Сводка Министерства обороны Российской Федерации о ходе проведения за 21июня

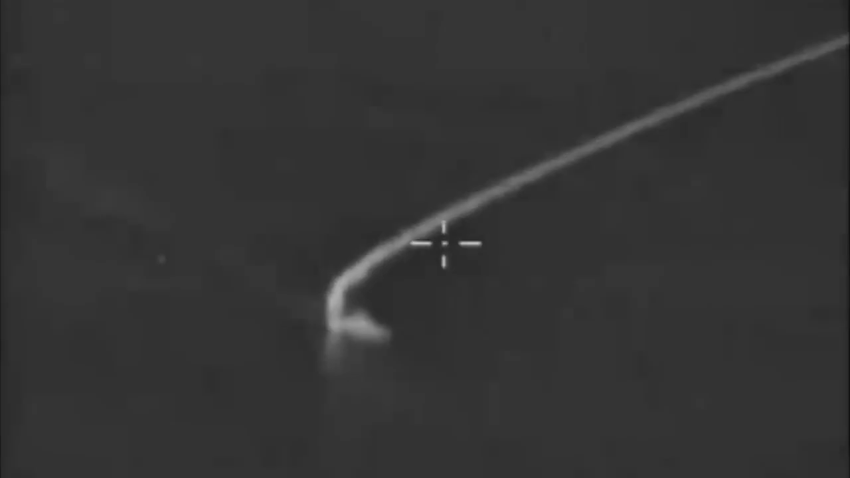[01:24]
Ни одно из украинских огневых средств не достигло цели на острове Змеиный.
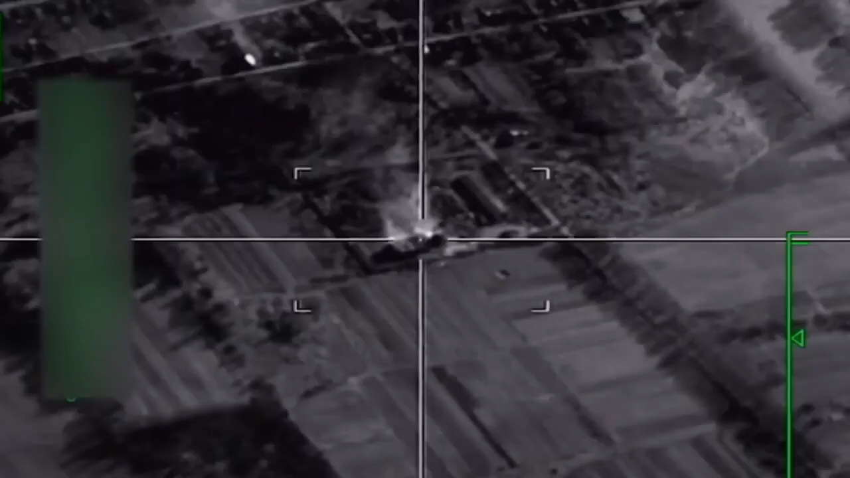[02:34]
Вооруженные силы РФ продолжают наносить удары по военным объектам на территории Украины. Высокоточными ракетами воздушного базирования уничтожены четыре склада с боеприпасами в районах Мирная долина,
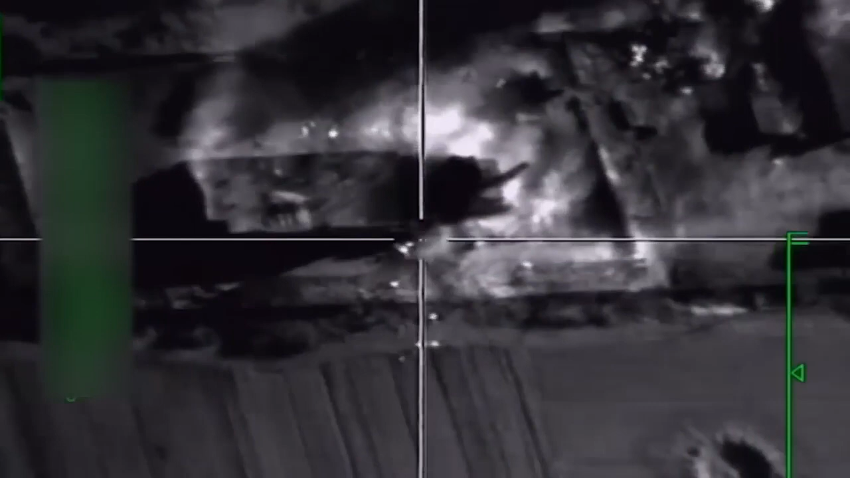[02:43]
Лоскутовка, Подлесная, Луганской Народной Республики, а также зенитно-ракетный комплекс «Бук-1» в районе населенного пункта Северск Донецкой Народной Республики.